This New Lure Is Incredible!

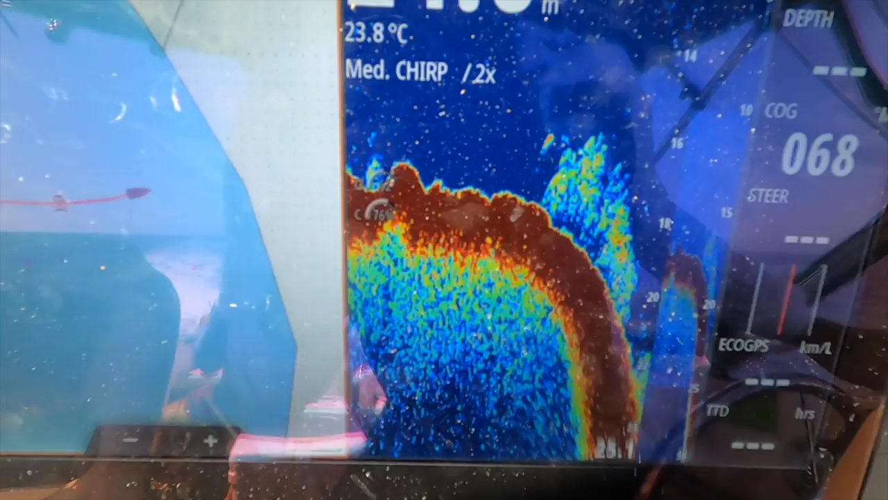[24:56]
On screen: water 23.8°C
And that's where we're going to start I reckon.
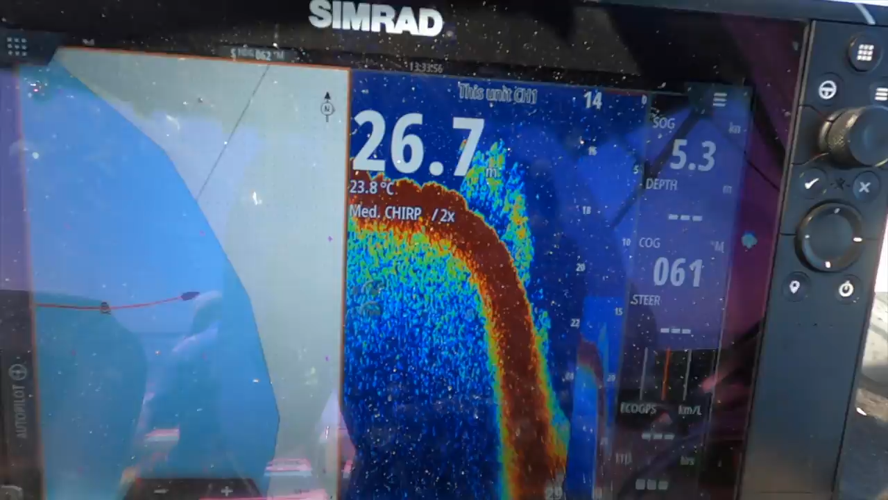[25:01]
On screen: water 23.8°C
There is a mega show on that. Alright. It's too shallow for the flat. So we're dropping some jigs. We just come up on a nice shoal there. Full of fish.
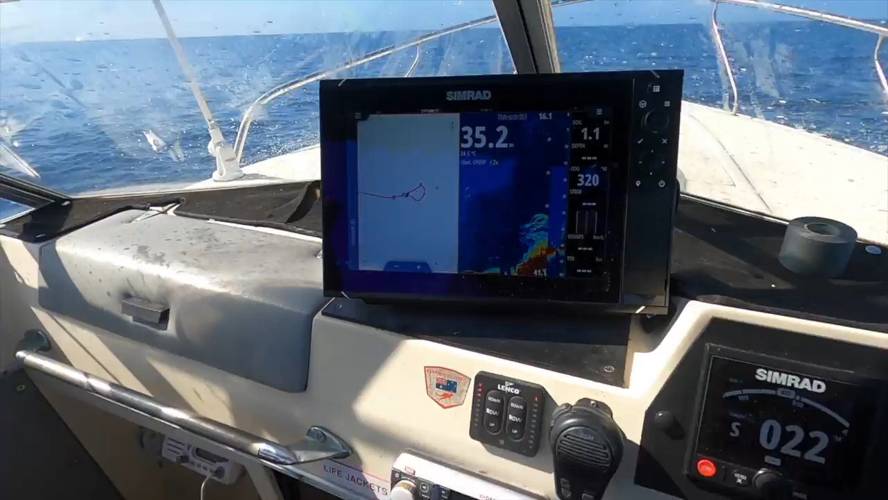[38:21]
rightio all right we just found this going to be our last spot for the day starting to get a bit late but
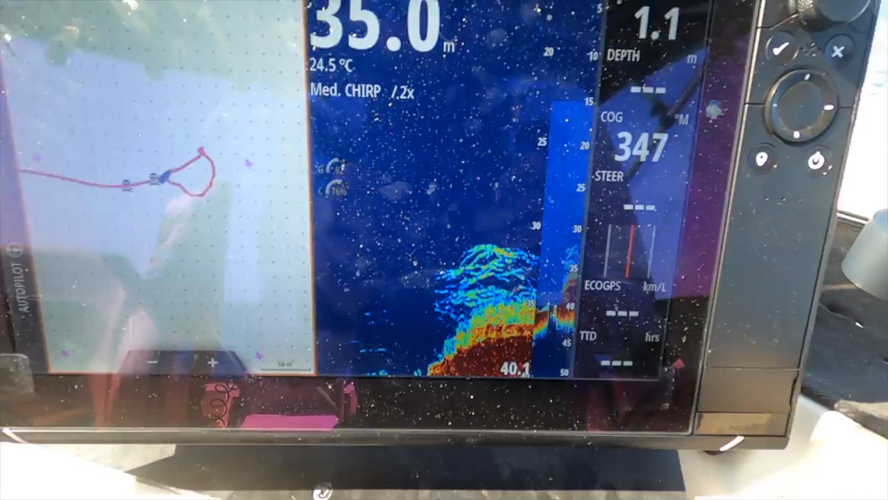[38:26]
On screen: water 24.5°C
hopefully there's no chinas there eh oh look at that our drift has totally changed